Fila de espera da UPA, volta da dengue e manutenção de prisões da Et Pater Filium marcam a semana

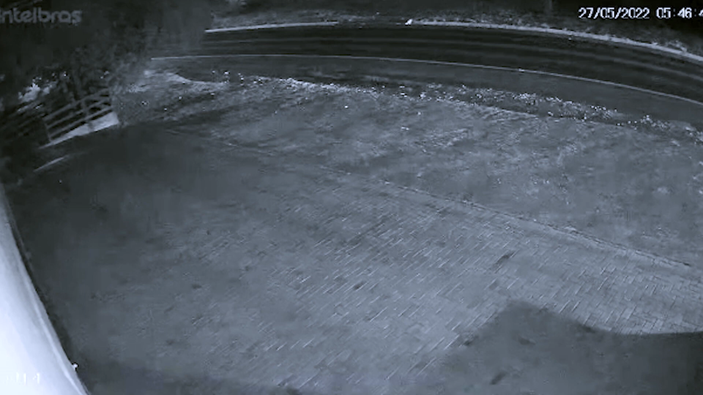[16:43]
O motorista de um veículo que trafegava pela BR-280 sentido Iriniópolis a Canuinhas bateu na lateral de uma carreta ao invadir a pista contrária consequentemente saindo da pista. Quando os bombeiros chegaram no local não havia mais ninguém dentro do carro. A colisão aconteceu na madrugada desta sexta-feira conforme registrou a Câmara de Segurança que flagrou o momento da colisão. O acidente aconteceu em frente ao posto do Piedade.